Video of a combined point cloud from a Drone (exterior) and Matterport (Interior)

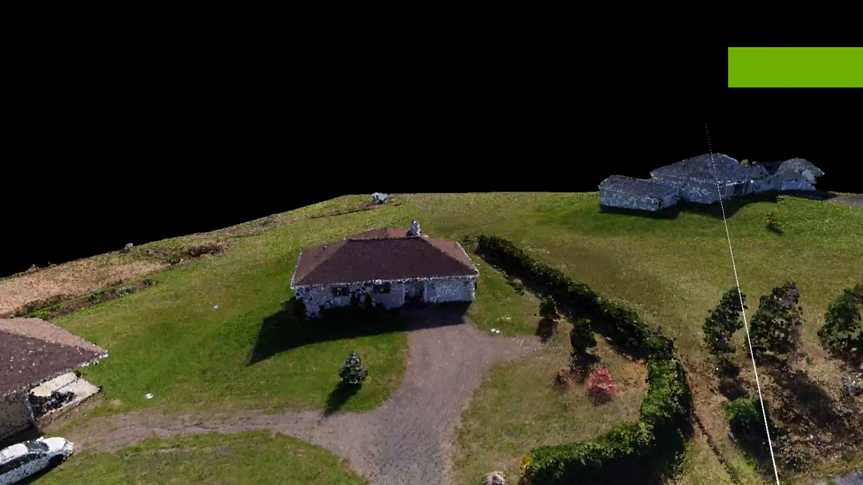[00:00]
Here we are looking at a point cloud collected by a drone flying oblique photos.
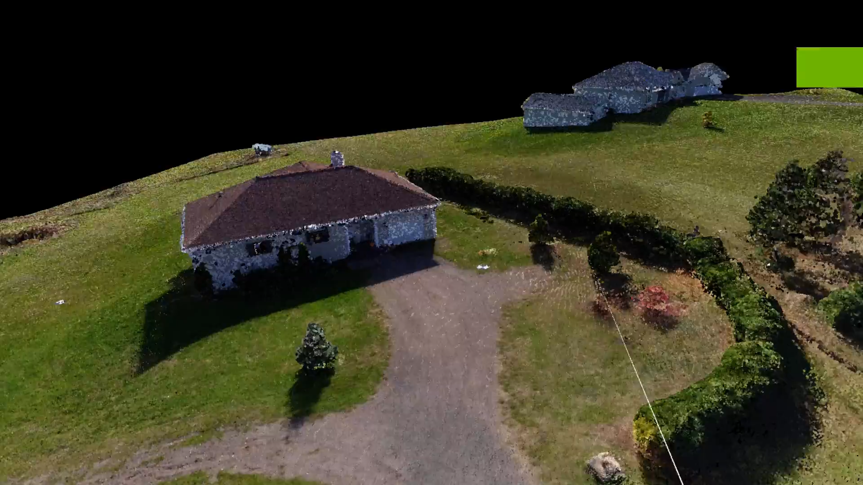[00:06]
Fairly good detail around this house.
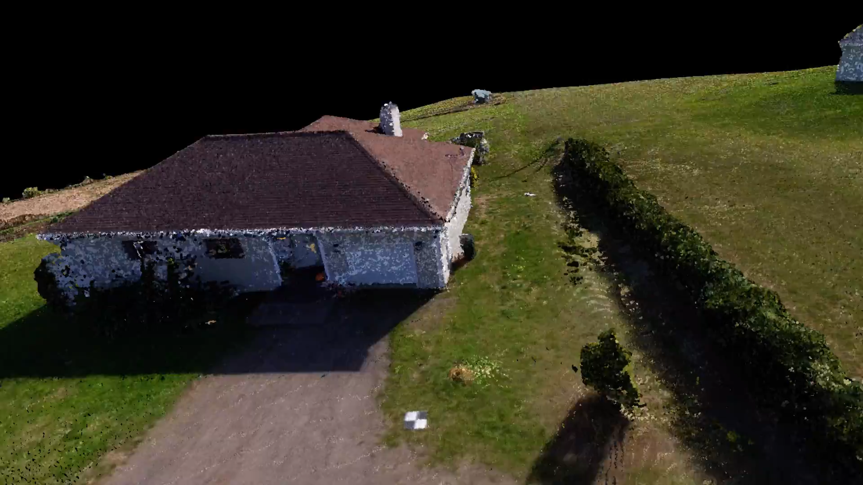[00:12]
I'll just do a quick fly around.
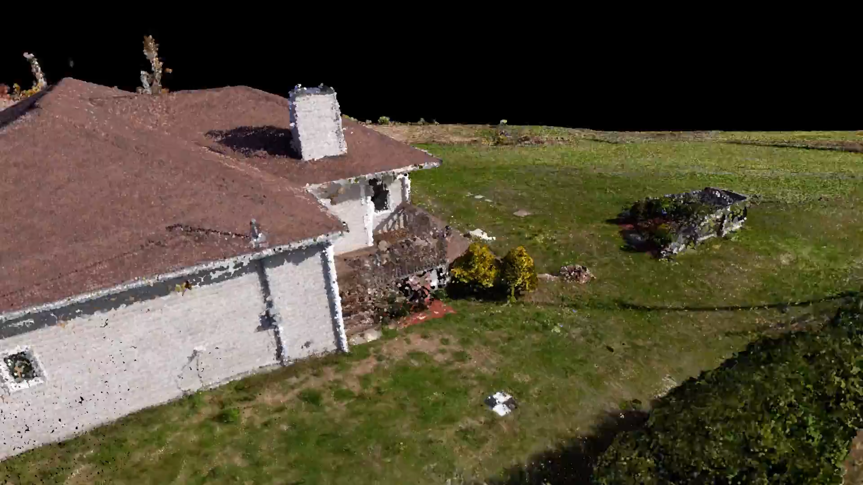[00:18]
These are targets that we've put out to assist with the geo-referencing. A little flower garden in their backyard, some nice stonework.
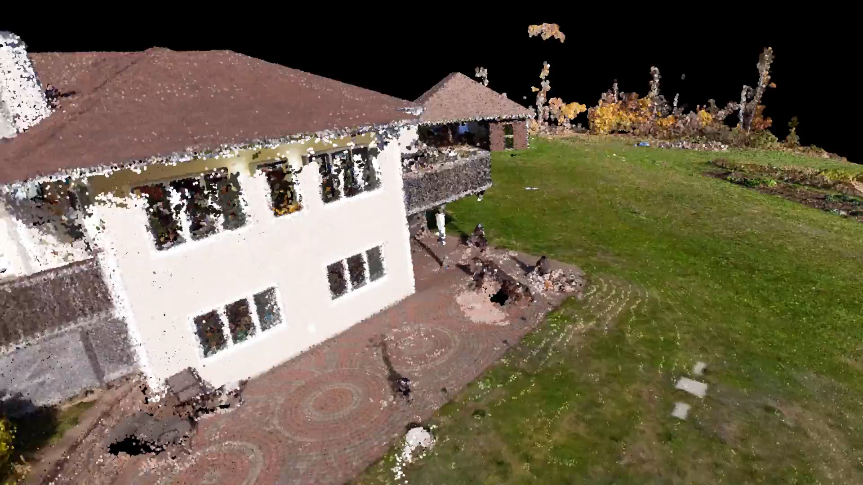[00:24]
It looks like a fire pit perhaps.
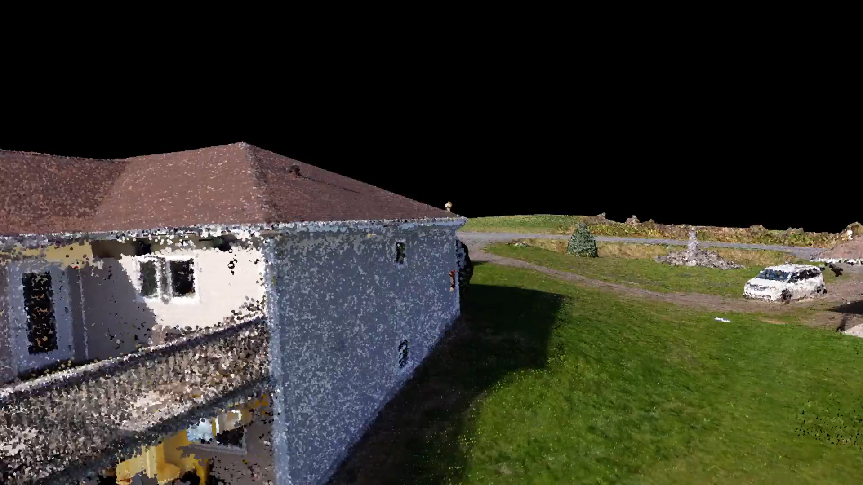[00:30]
Now what we've done is gone into this home with the Matterport.
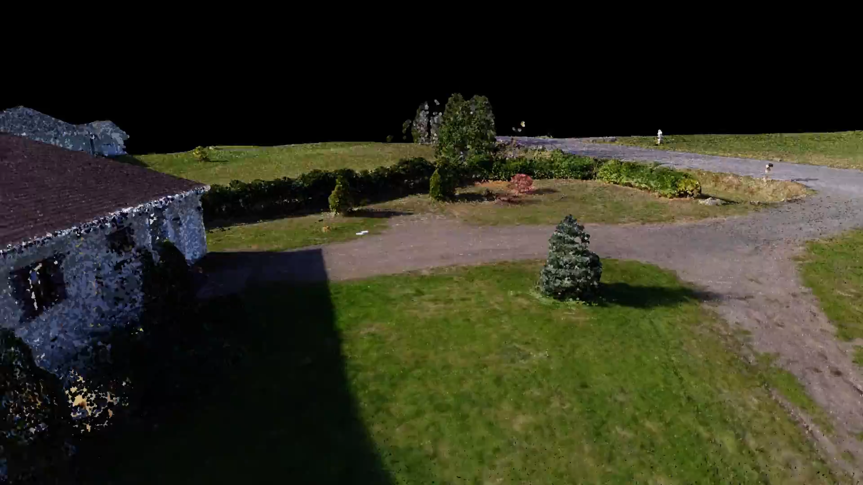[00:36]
And let's go in and have a look inside.
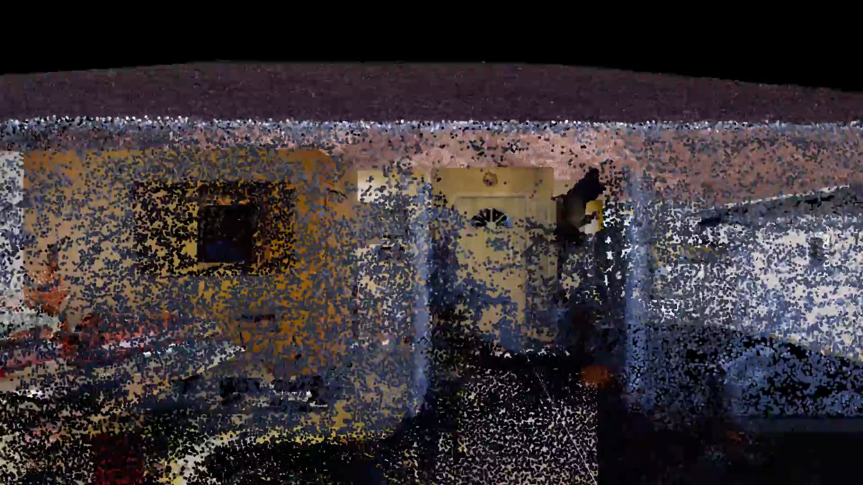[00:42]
Hello, can we come in? Thank you.
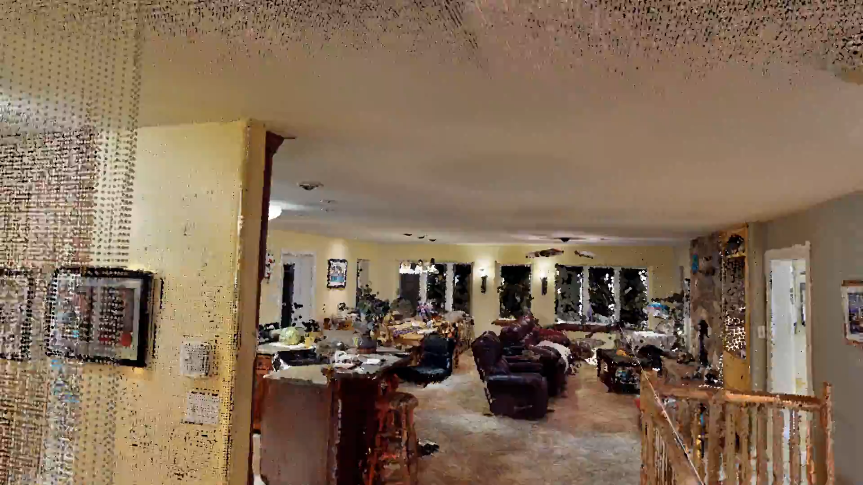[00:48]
Okay, so here is the inside of this home. A living room, dining room, open concept.
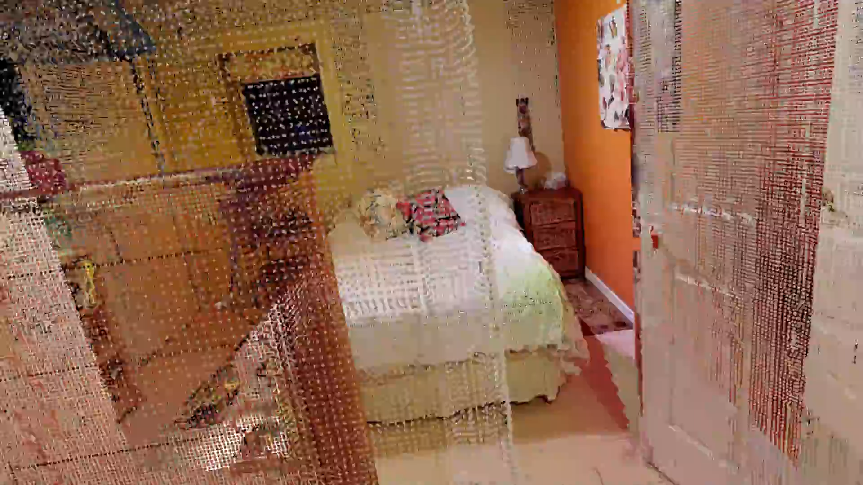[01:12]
One spare bedroom, I would say. Another bedroom.
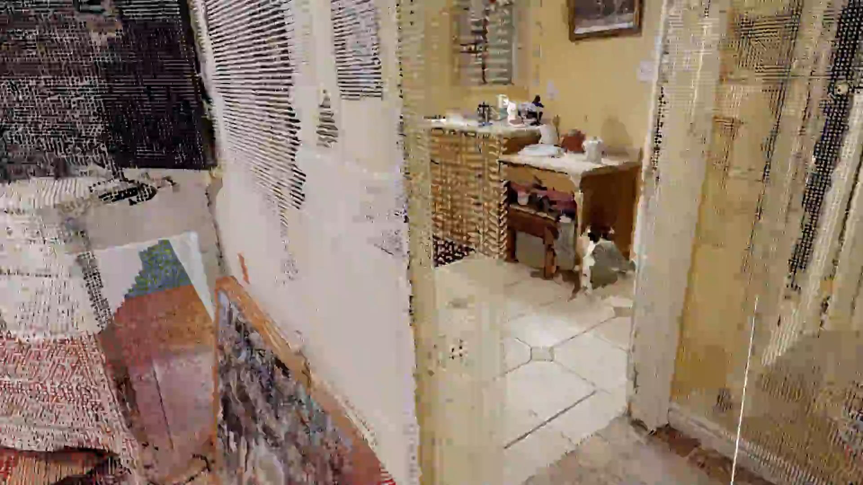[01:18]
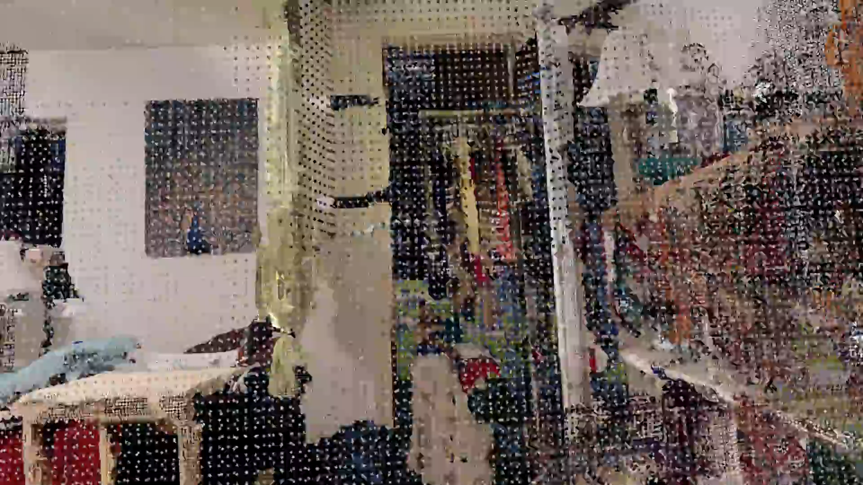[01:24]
Oop. Got into the shower curtain a bit there.
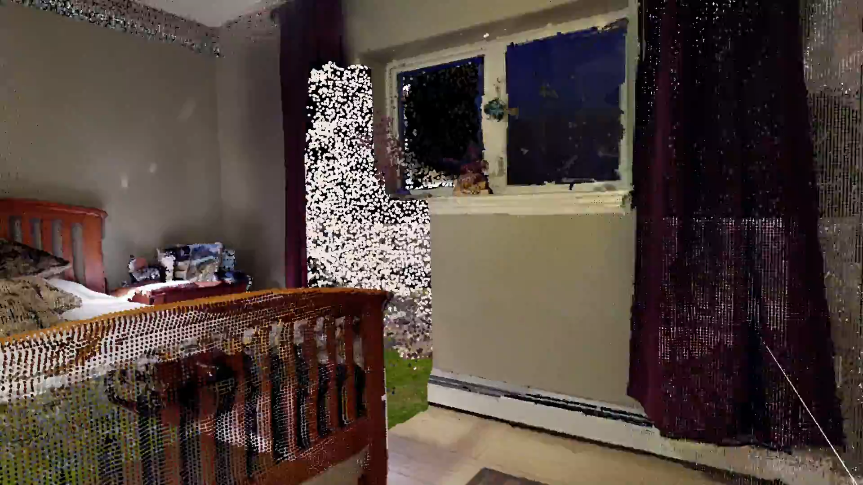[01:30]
This looks to be the master bathroom, or master bedroom, I'm sorry. And again. Look outside.
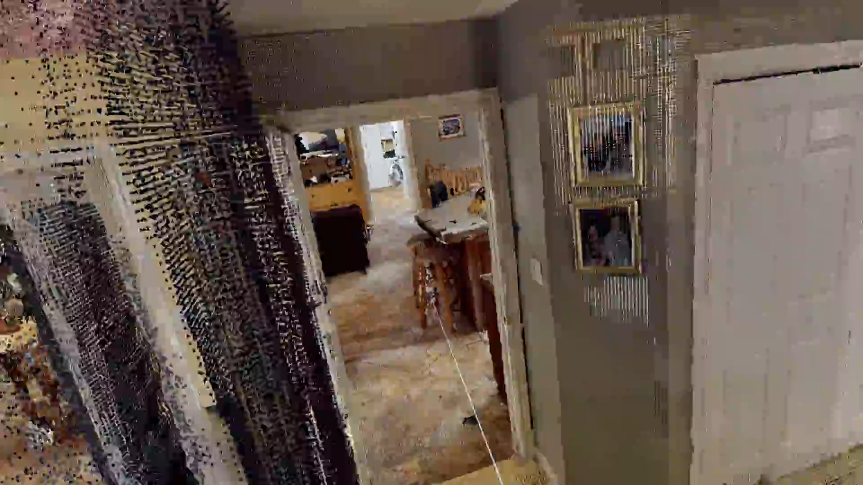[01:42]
Let's just check out downstairs.
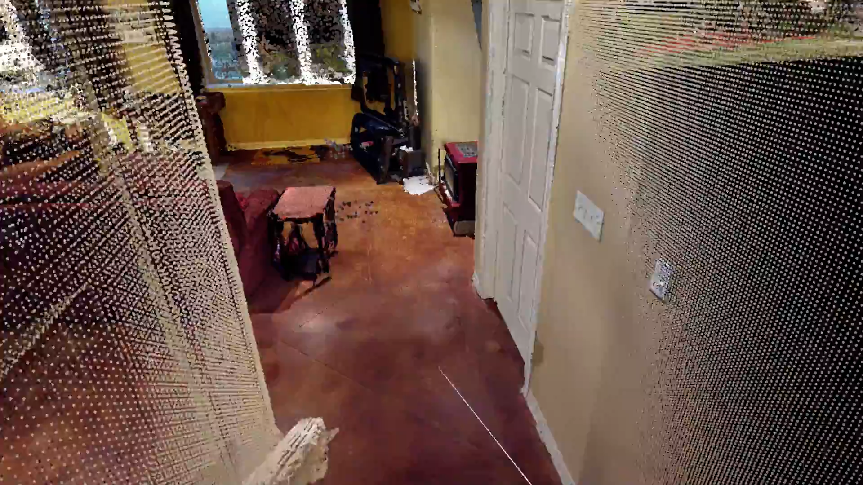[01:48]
This is an acid etched floor, so the compass rose, the lobster.
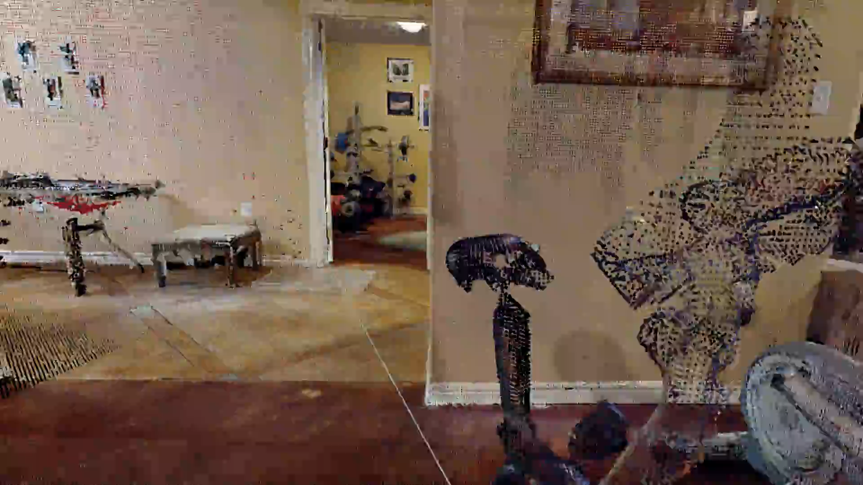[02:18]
Into a new area here. This is kind of a kitchenette affair, it looks like.
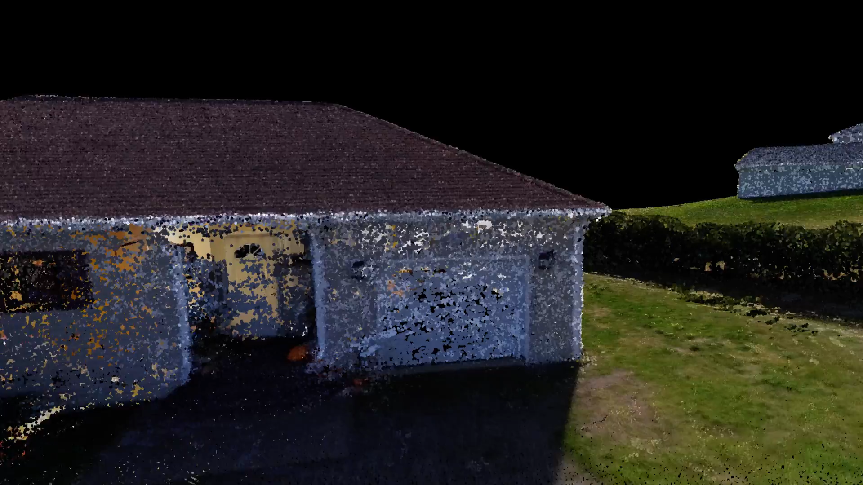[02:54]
Both the facade captured from a drone and different technology.
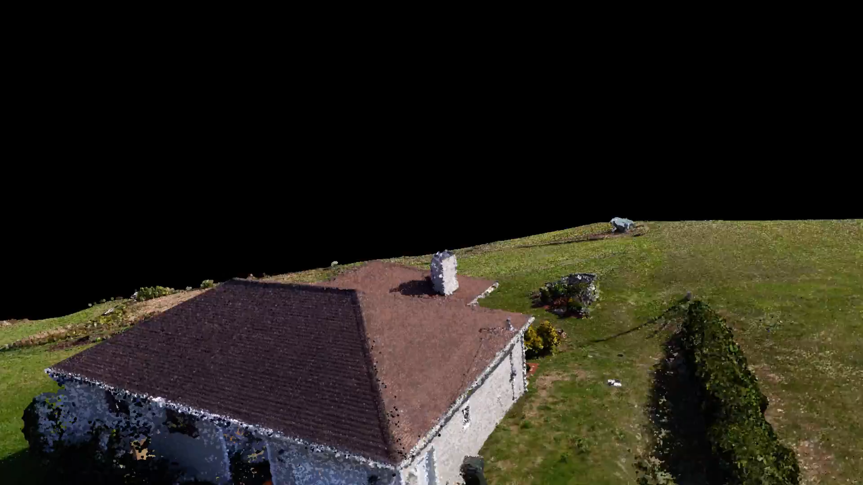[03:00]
The Matterport structure from light captured inside. Thank you.